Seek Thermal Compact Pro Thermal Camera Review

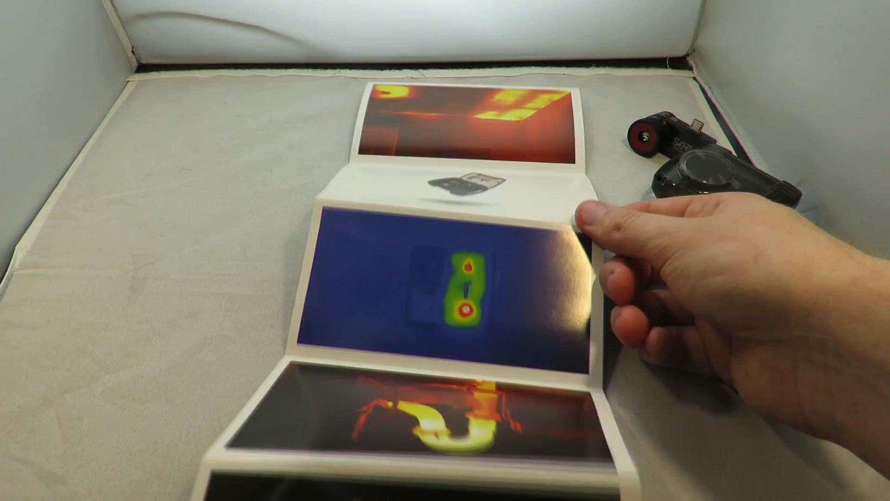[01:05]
and we have the Compact Pro here which is essentially combining the two with some more resolution.
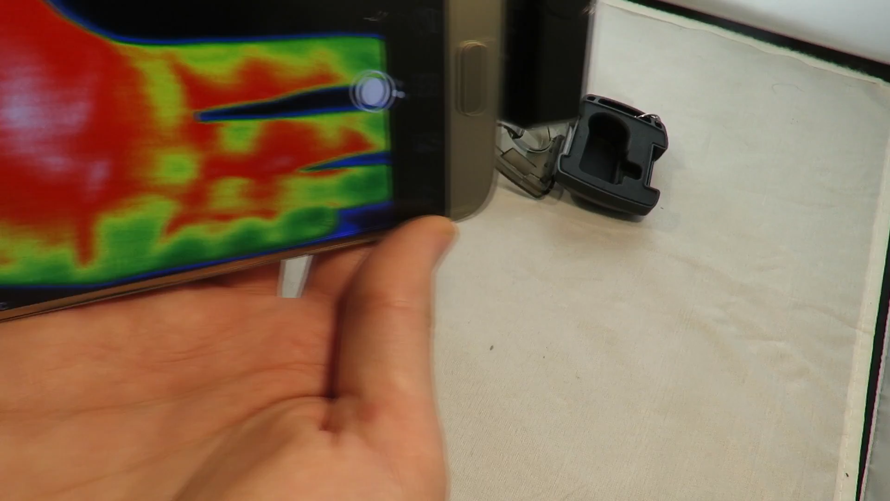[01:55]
So all I've done is downloaded the Seek Thermal App and plugged it into my phone.
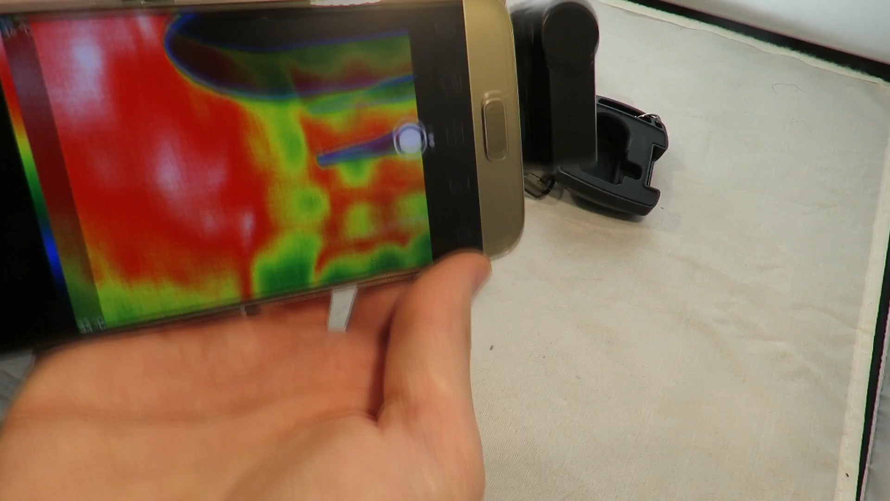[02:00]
Now the range on this is from minus 40 to 330 degrees Celsius. And plugging it into a type C phone like so. So there's a couple of adapters.
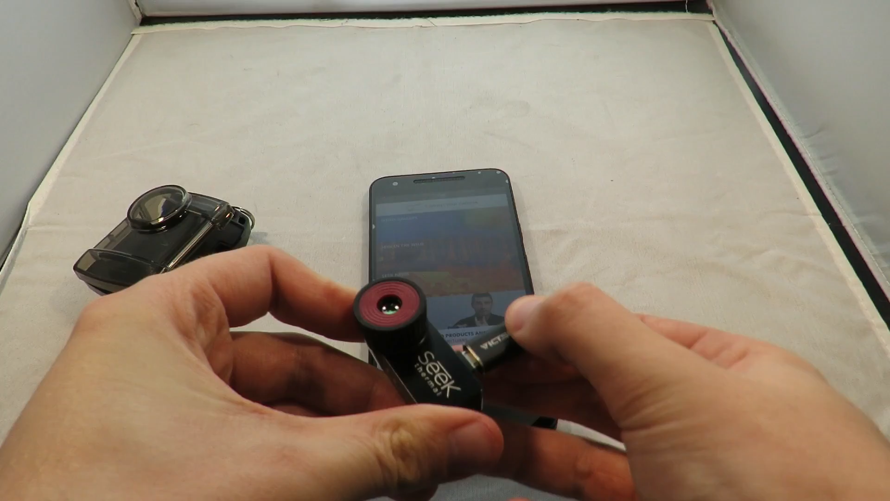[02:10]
There's this Vixing adapter which doesn't actually work consistently anyway,
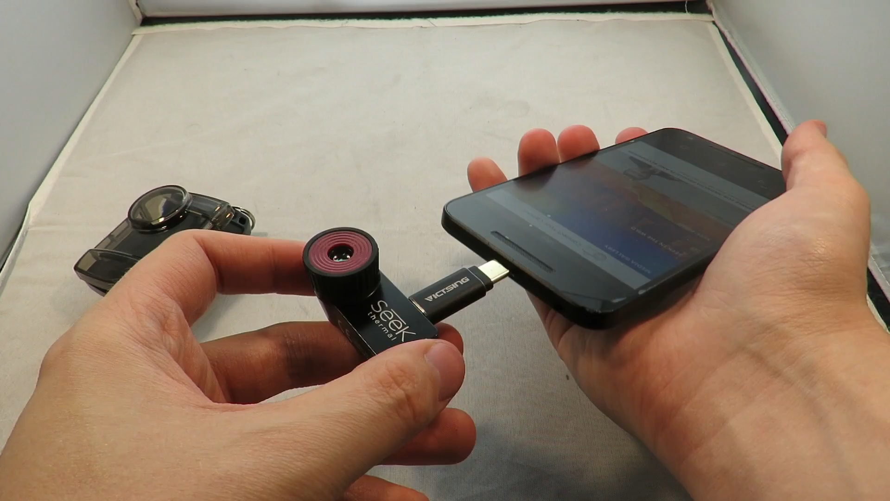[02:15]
but some adapters that I've used that do work, here's a list for you right now. So I've used Allian and Minova, I've confirmed these two to work.
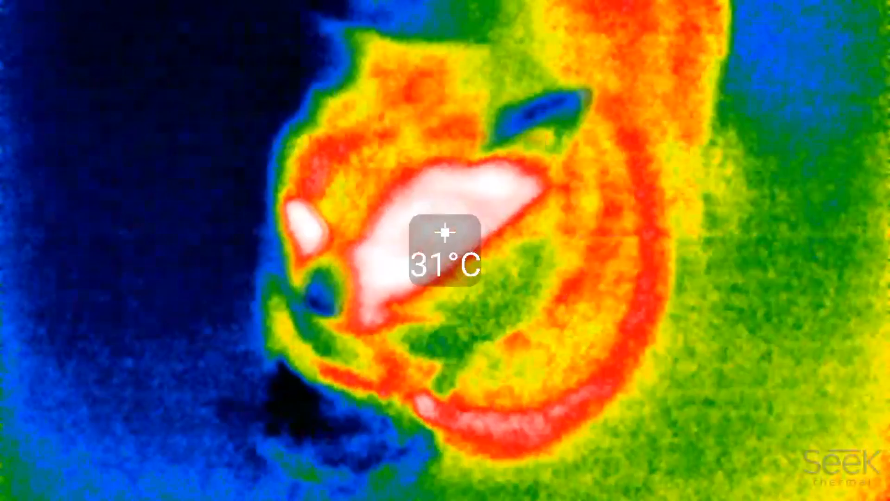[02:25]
On screen: spot 31°C
And here's some actual video from the thermal camera itself. So it's showing my cats at the moment,
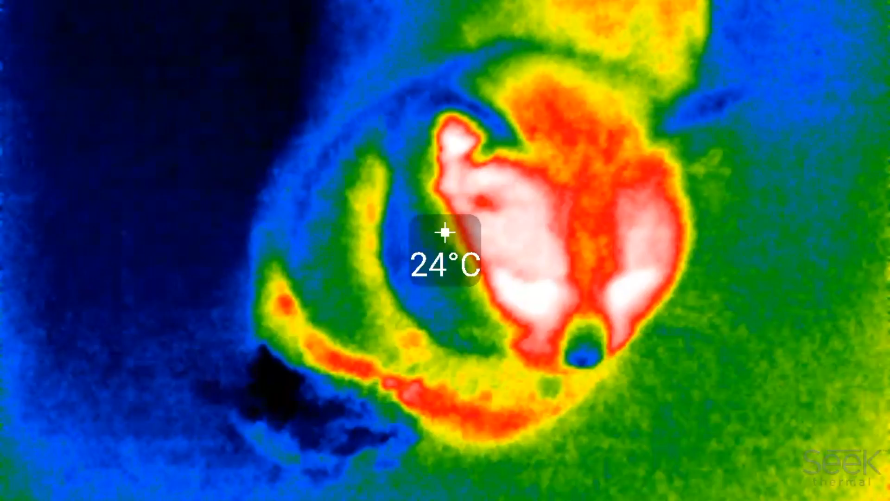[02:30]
On screen: spot 24°C
a nice heat spot around the eyes and ears where the fur is a little bit thinner.
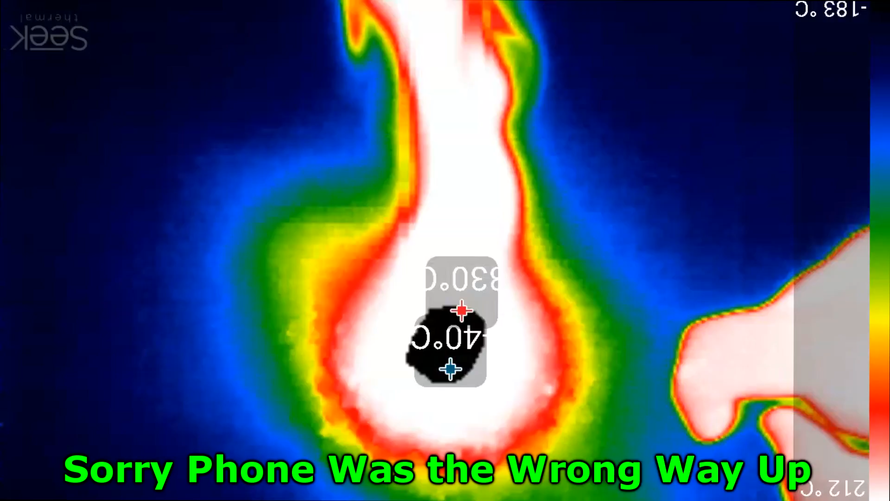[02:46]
On screen: scale top 212°C
This is a cotton on fire with some lighter fluid, just to see how hot it gets. And as you see, even this is topping out the thermal camera because it gets so hot.